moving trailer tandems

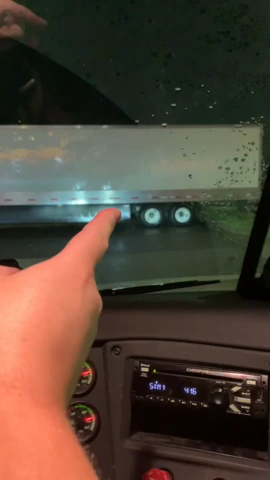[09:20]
that means that there's a lot of weight up in the front